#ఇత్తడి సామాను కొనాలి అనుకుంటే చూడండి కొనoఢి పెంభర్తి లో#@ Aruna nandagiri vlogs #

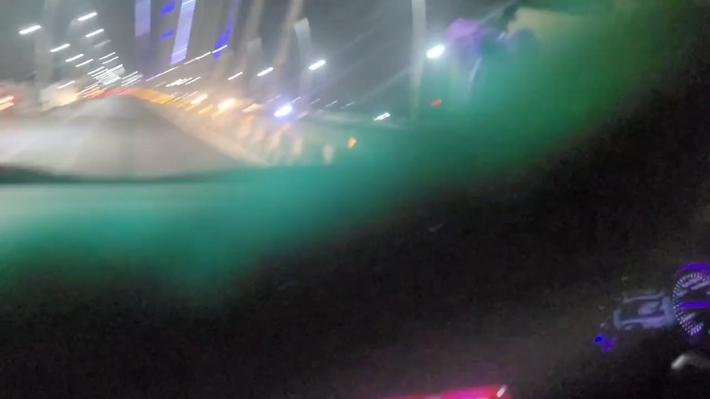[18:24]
మరి మొత్తానికి మన తీగలవంతం దగ్గర దాకా వచ్చినాం. ఇక చూడండి మరి